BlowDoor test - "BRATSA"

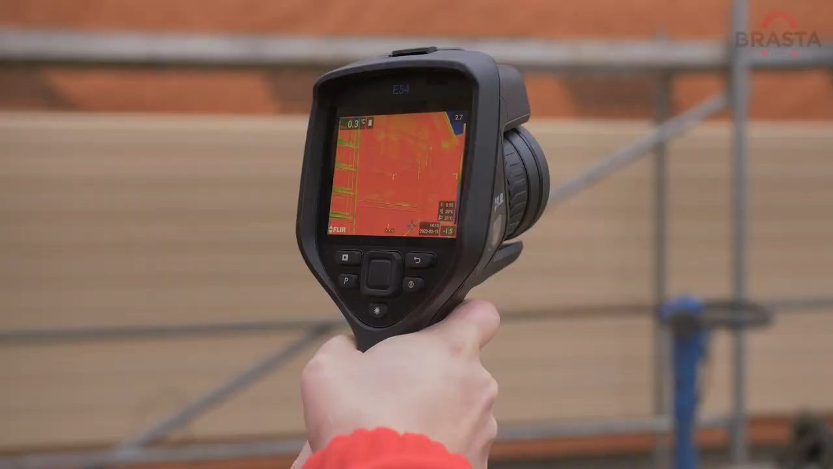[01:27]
Termogrāfiju mēs iesakam veikt visos objektos, jo ar tās palīdzījumi mēs redzam ne tikai gaisa plūsmu, bet arī visus augstumat iltus.